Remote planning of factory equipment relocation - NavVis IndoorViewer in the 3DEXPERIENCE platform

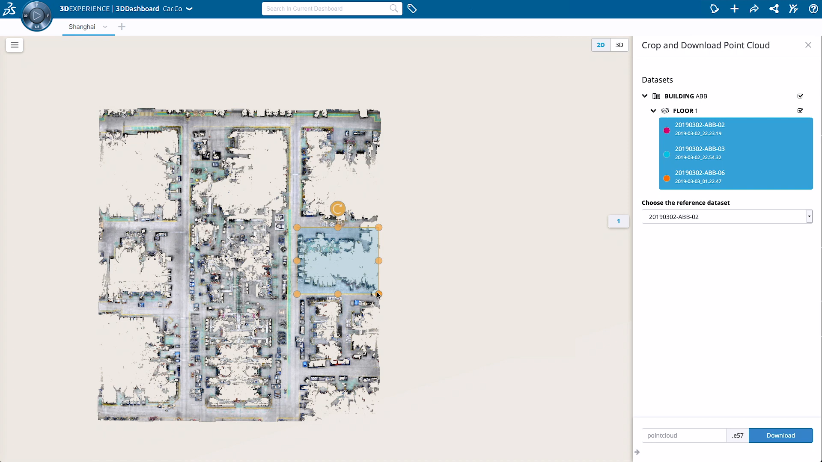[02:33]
3D modelers can precisely define the space required and crop out only the geometry they need.
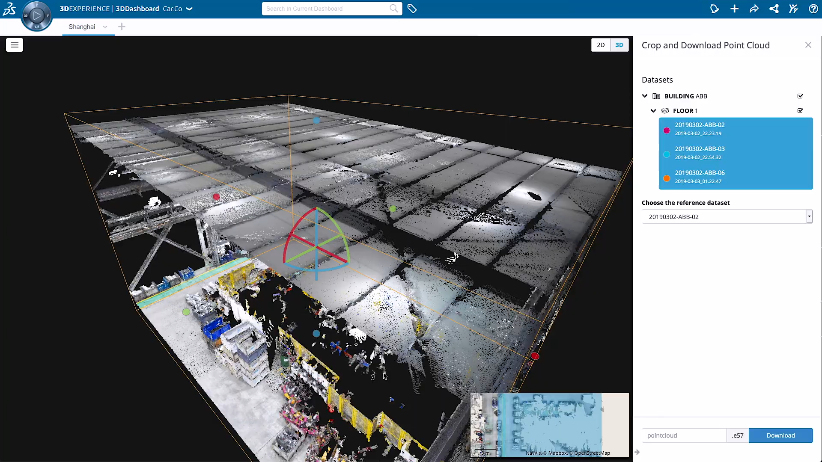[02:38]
They can then download and even send the point cloud selection directly to the relevant teams and applications,
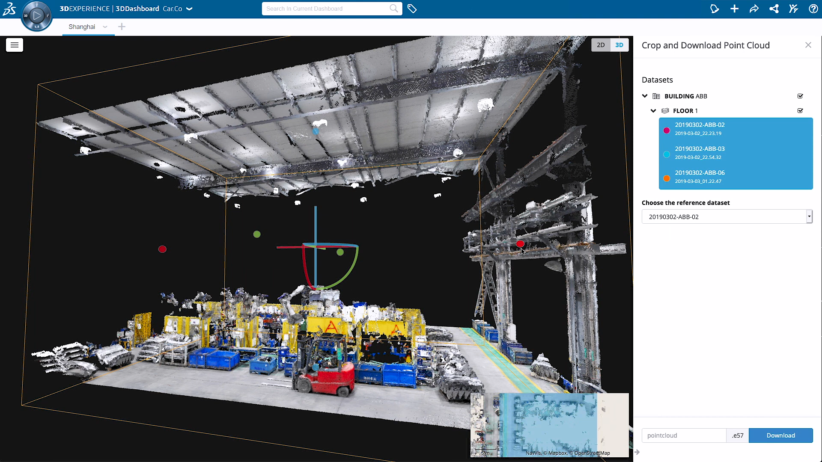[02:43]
resulting in an end-to-end workflow from reality data acquisition to modeling and simulation.агod tout Formel Viewer Moreover,